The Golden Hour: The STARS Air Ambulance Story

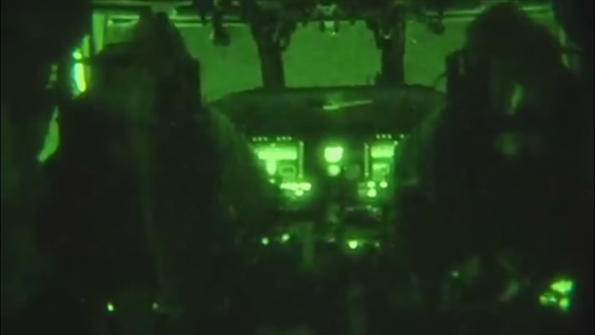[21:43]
It was really difficult to operate at night. The goggles brought us a perspective of where we could see and what was happening.